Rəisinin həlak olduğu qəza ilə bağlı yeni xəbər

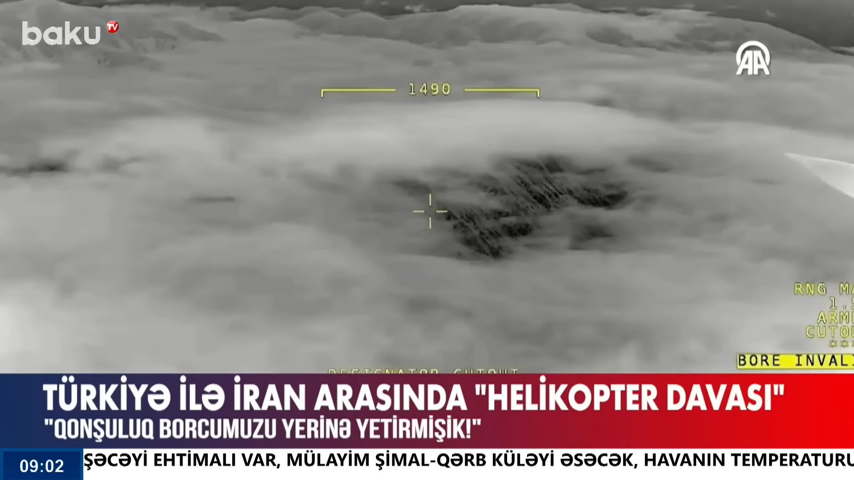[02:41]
Türkiyənin pilotsuz uçuş aparatı tərəfindən İranın qazaya uğrayan helikopterinin qalıqlarının tapılması əməliyyatını onlayn şəkildə bütün dünya sani-sani izlədi.